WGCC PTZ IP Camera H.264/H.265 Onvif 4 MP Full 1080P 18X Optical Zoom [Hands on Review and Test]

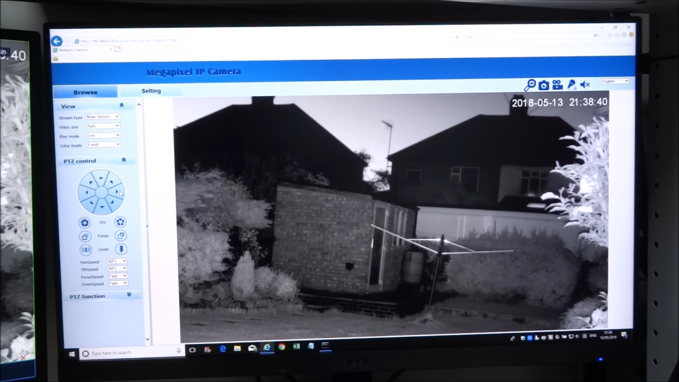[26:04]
so let's have a play about with the picture quality and see what it's like so there's a shed as you can see let's try moving the camera around see what the quality is like
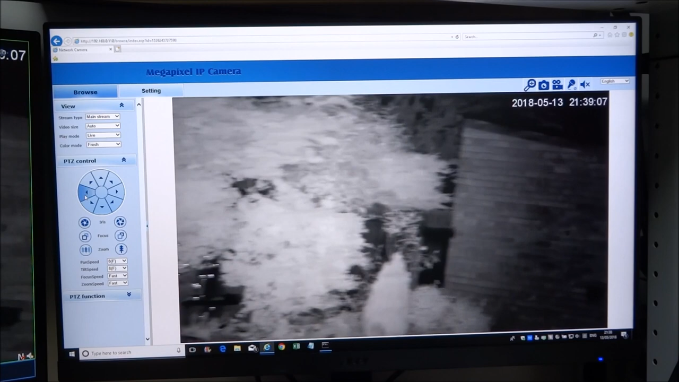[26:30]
clarity wise it is very good again even in the night time
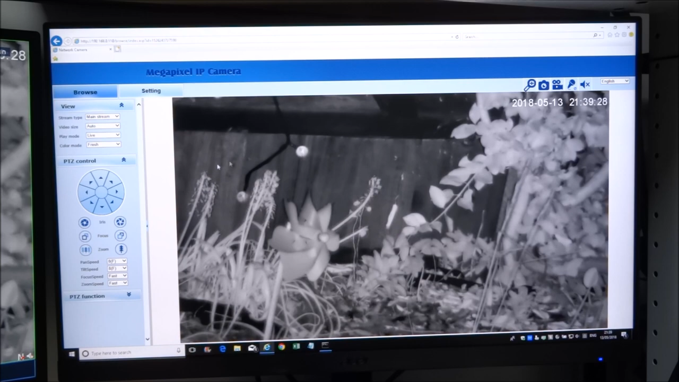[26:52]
you can clearly see it there you go i guess it is trying to focus in and out but let's zoom down so it you can tell what it is so which is um very impressive there you go very clear indication there's a light there
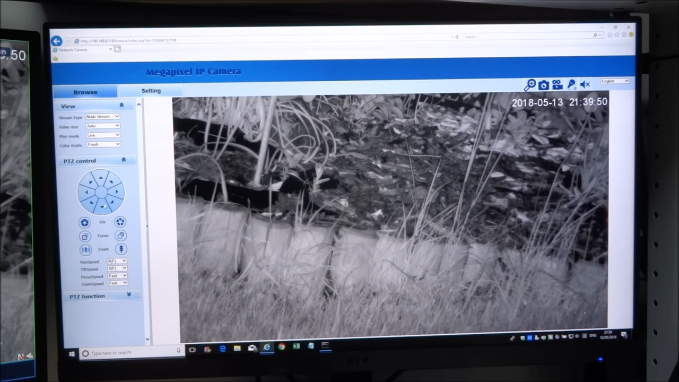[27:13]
and still you can see the grass quite clearly very impressed and i've got the obviously the nvr just next
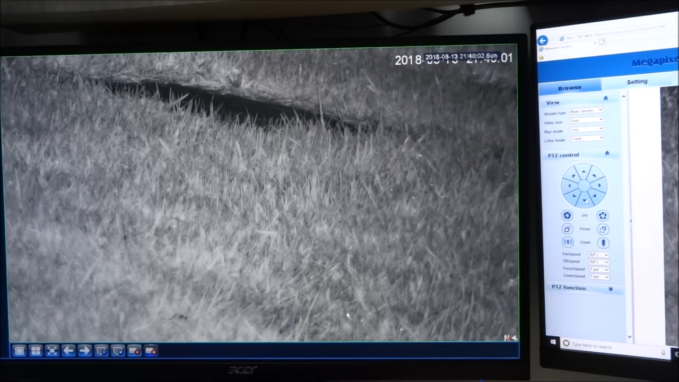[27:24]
to it as well just to show you the clarity on that so really good let's flip back again
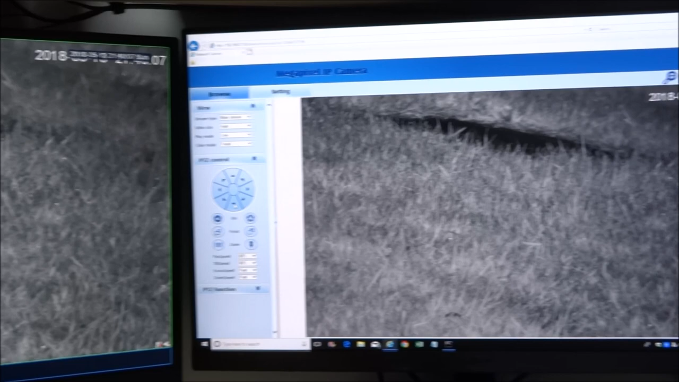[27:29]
and zoom out briefly and
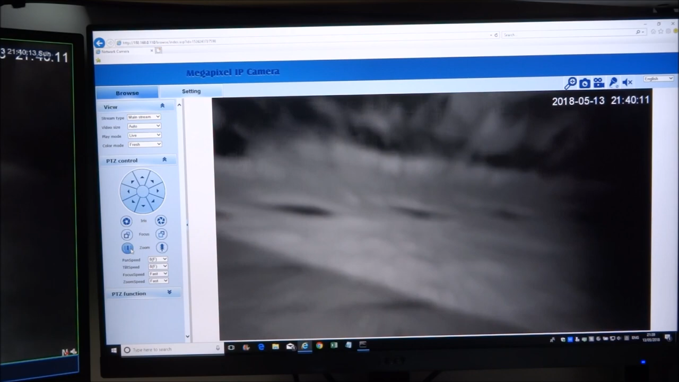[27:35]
we'll try and go a bit more into the distance so let's spin it this way
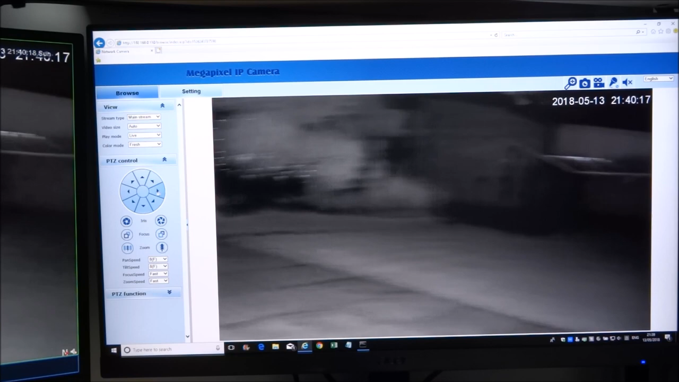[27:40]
and a little bit that way and let's zoom into like the shed area perhaps oh actually that's a good area let's go in there a bit more
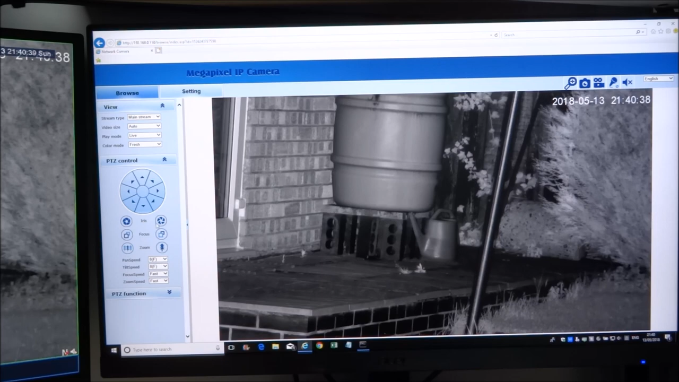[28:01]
wow pretty good really is there you go now you see the weeds coming out over there and some of the bricks there holding up just this area here let's zoom out again sorry let's go a bit more further up see if we can get as much detail as possible okay another property there so let's try and zoom in
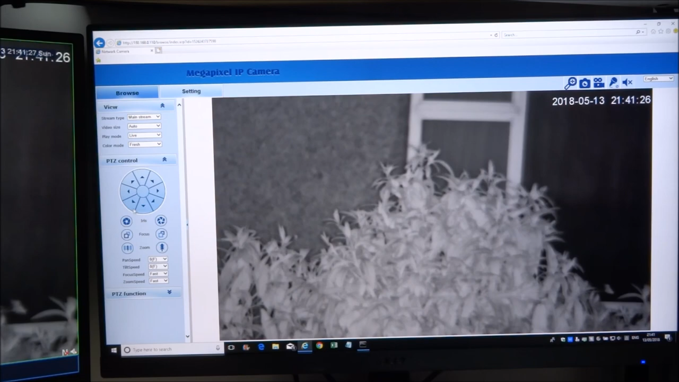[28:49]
let's come down a little bit there you go working pretty well let's flip back to the nvr just to show you on there again it's working well and
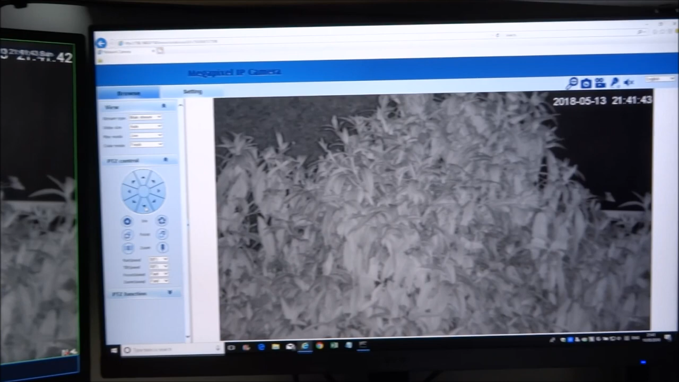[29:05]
let me get my phone which is just here and just show you on there as well let me take the brightness up
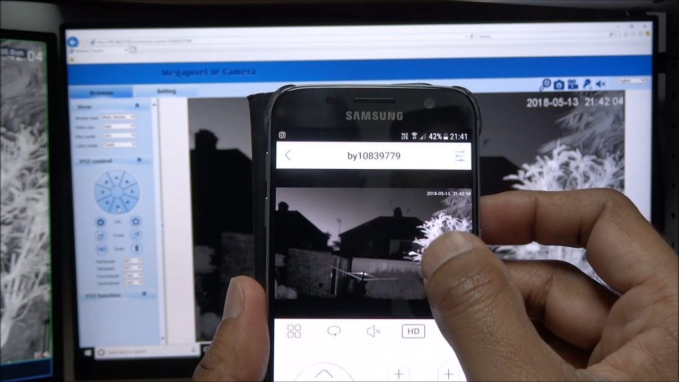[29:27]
i can spin it around with this as well amazed picture quality is really amazing in the evening as well